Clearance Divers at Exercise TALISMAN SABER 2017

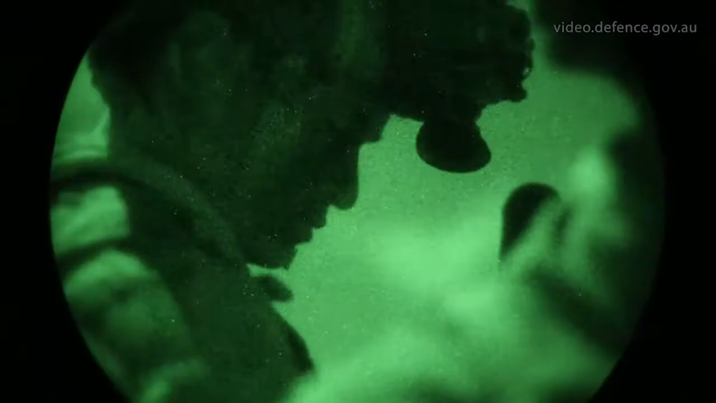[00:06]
We insert utilizing small craft zodiacs from over the horizon to avoid
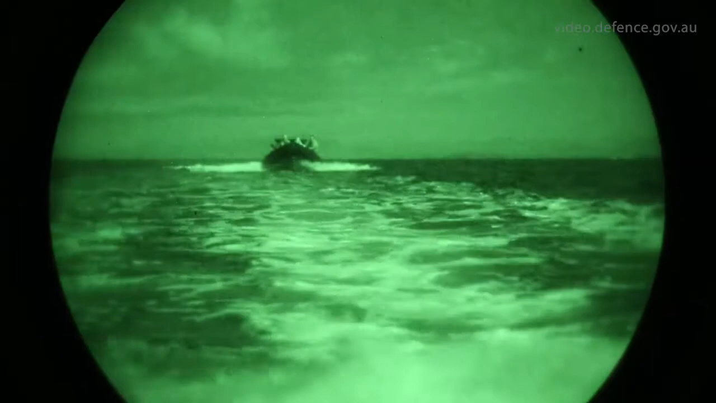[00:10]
detection by our ships or observation from our enemy units based ashore.
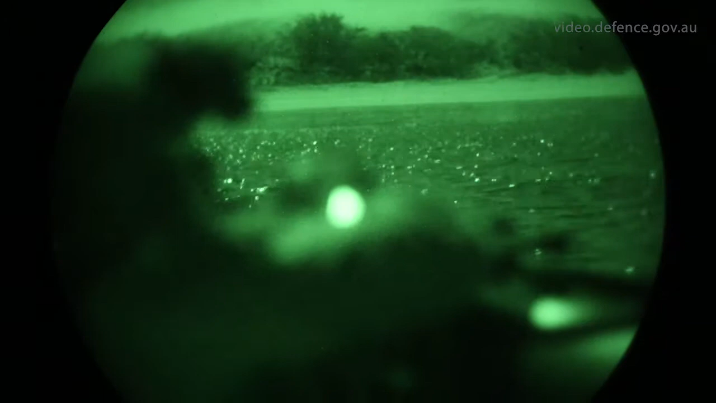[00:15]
Both recon teams insert under the cover of darkness and are infiltrated into their designated observation positions to observe their enemies techniques,